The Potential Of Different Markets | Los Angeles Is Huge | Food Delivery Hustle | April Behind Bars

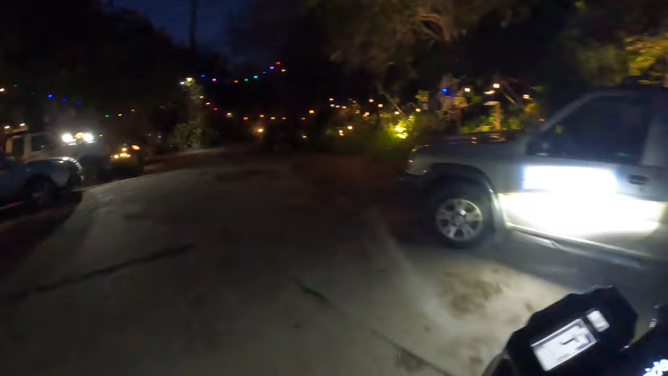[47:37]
all right i just delivered here at this uh little dead end with all the lights
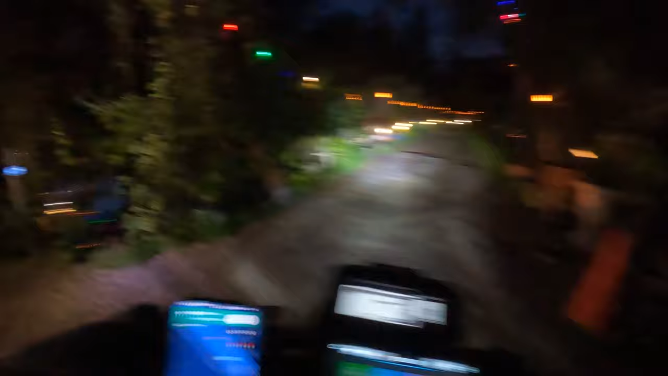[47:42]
check out this driveway right here though it's legit right somewhere here in the corner of uh
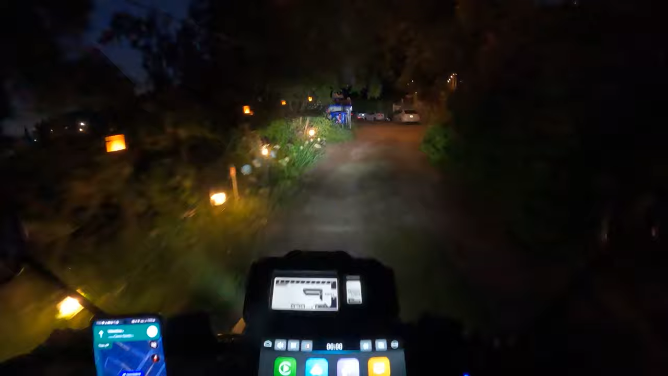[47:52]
silver lake you got the the city view here to the left check it out